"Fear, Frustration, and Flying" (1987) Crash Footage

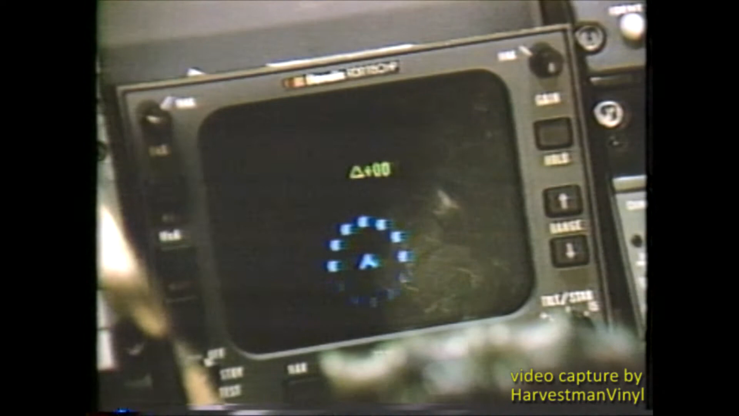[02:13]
It gives pilots a cockpit display of an approaching plane on a collision course.